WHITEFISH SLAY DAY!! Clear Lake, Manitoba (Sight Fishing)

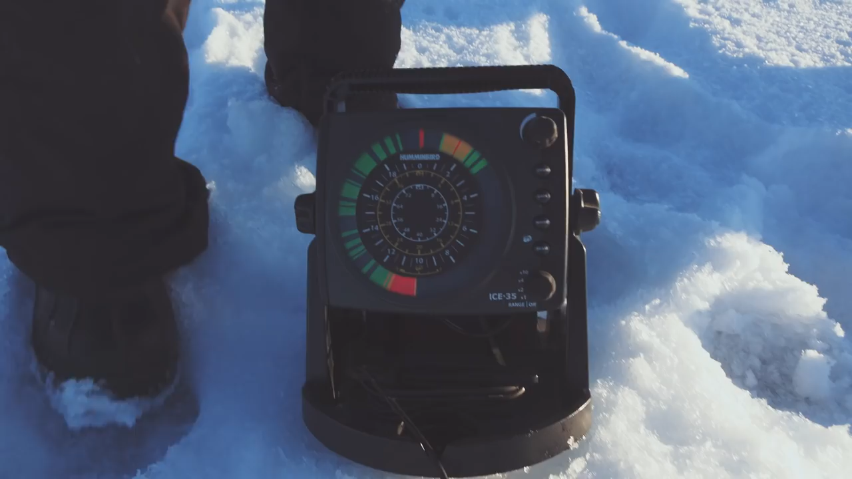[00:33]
About 10 feet, yeah. So, who do we want to try, boys?